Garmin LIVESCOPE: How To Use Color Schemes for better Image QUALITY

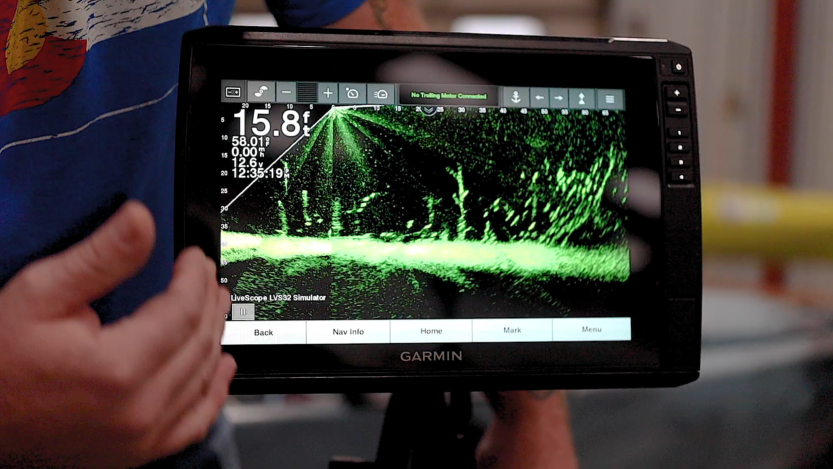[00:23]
On screen: depth 15.8 ft
This is demo mode on LiveScope.
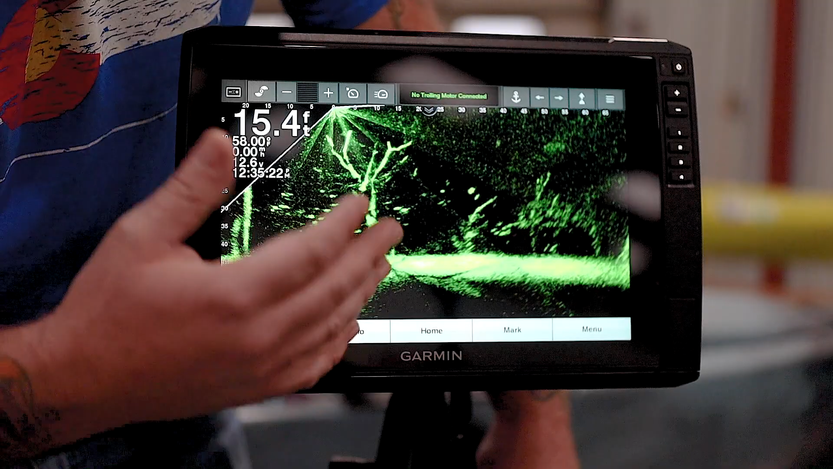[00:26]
This is great if you're in really clear water conditions.
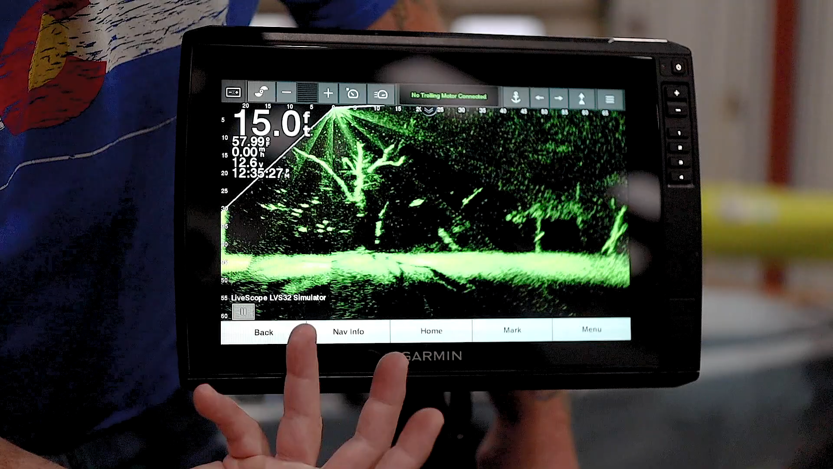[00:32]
On screen: depth 15.0 ft
It's going to pick up a lot of background noise coming off of it, but in clear water conditions, it's fantastic. So what do I mean by using color schemes to get this cleaned up? So if you guys see the specs back there, the background noise.
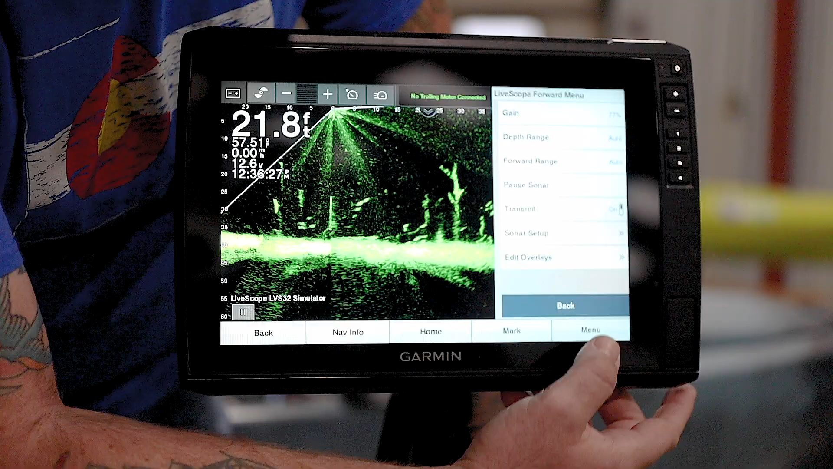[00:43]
On screen: depth 21.8 ft, speed 0.00 mph
Well, if I go into my menu, click sonar setup, appearance, and then just change my color schemes.
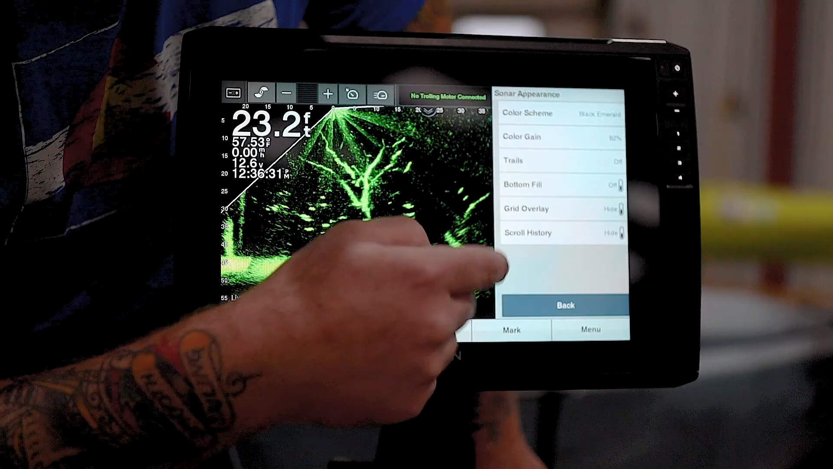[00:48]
On screen: depth 23.2 ft, speed 0.00 mph
I have all these different options. A lot of you guys have seen these.
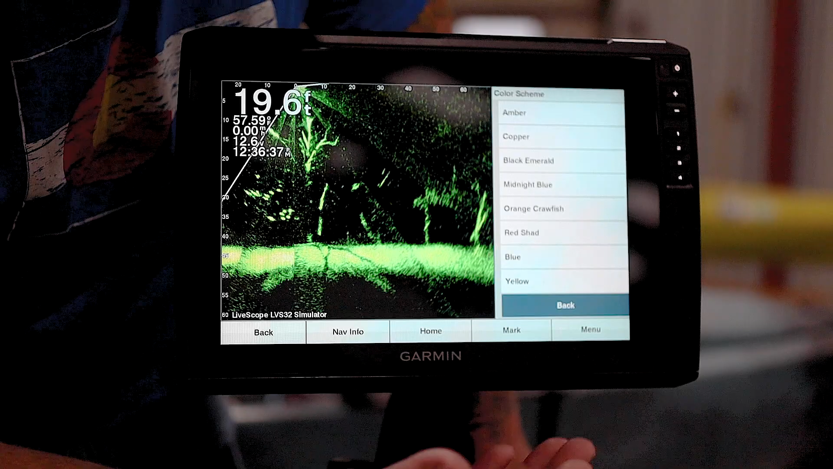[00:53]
If you're new to LiveScope, maybe you haven't played with this yet. One of my favorite ones is when we're in silty water, high water flood conditions, I'm going to go to copper.
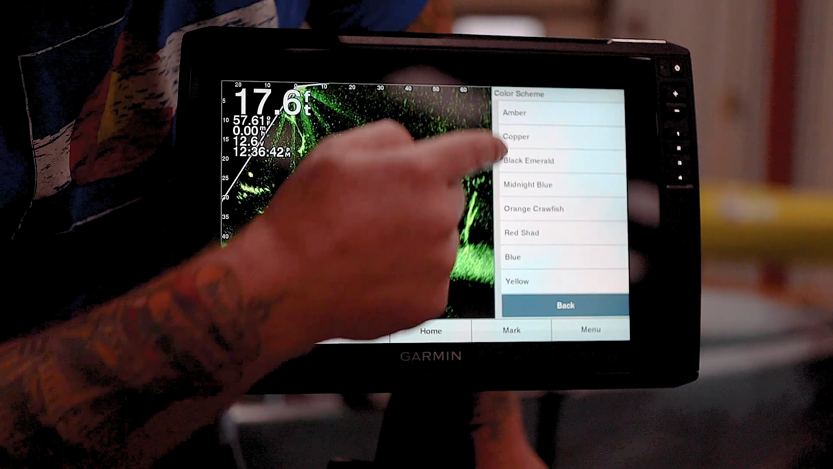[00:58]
On screen: depth 17.6 ft
Now, if you look what happened,
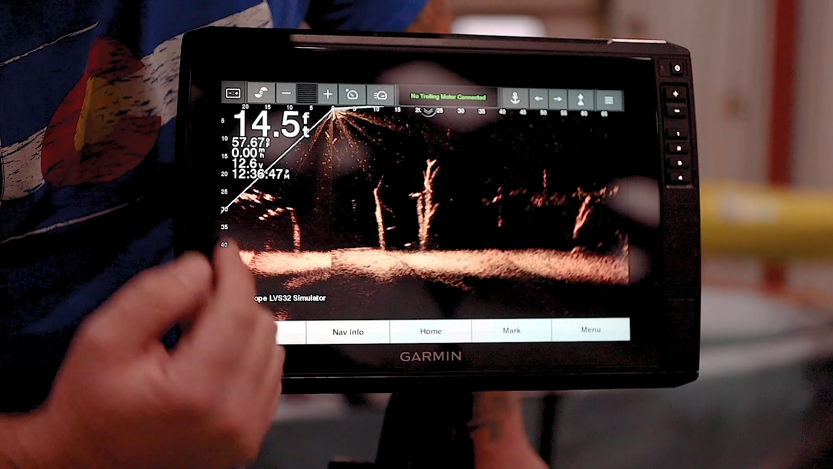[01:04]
a lot of that background noise just went away. I didn't mess with my gain.
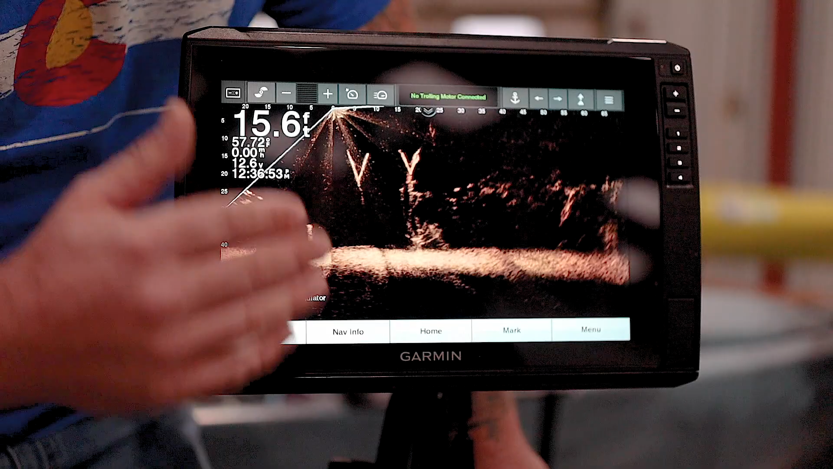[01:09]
I didn't change color gain. I didn't do anything but change the color scheme. And you can see the clarity that you gain out of it. That's just one example of things you can do.